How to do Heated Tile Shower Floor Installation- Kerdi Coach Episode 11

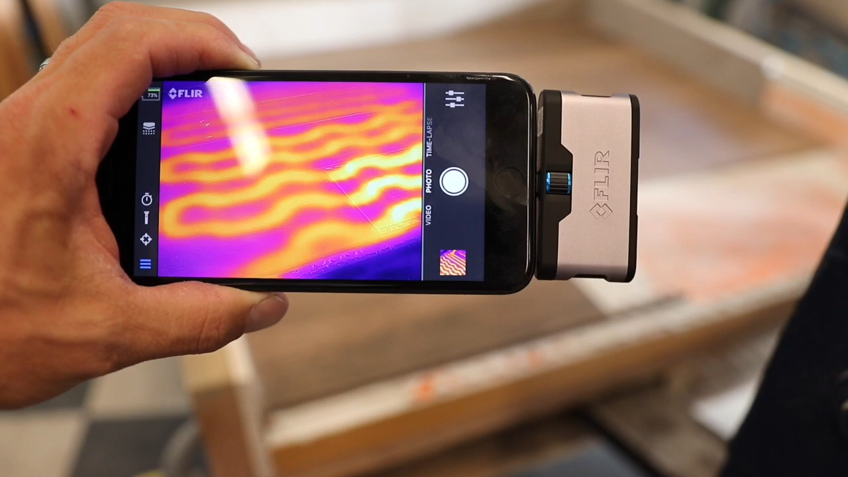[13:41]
So this is a little attachment.
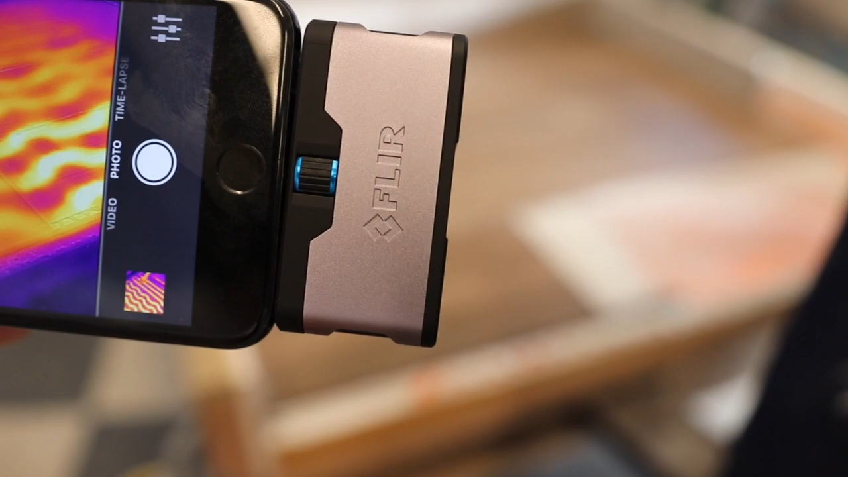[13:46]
It's a FLIR that goes into my iPhone, and it does infrared light.
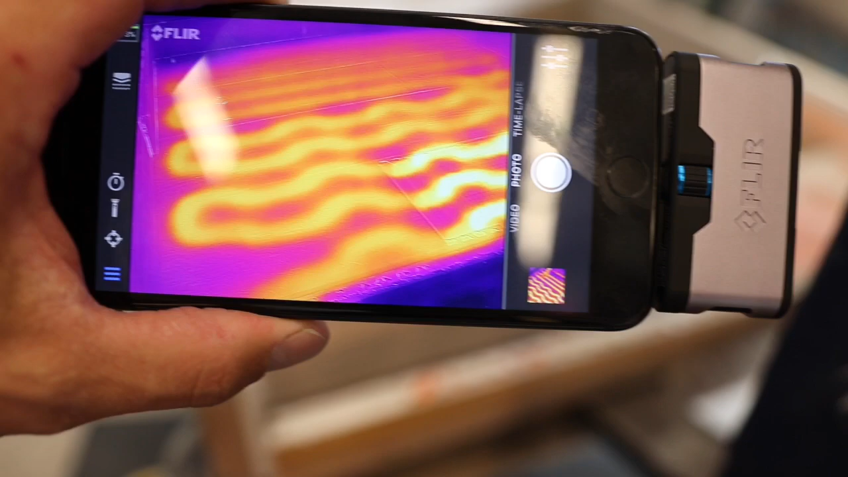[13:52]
So you can actually see the wires in the floor, which is really cool. It's a neat little feature. Okay, I want to go over the new WiFi thermostats real quick.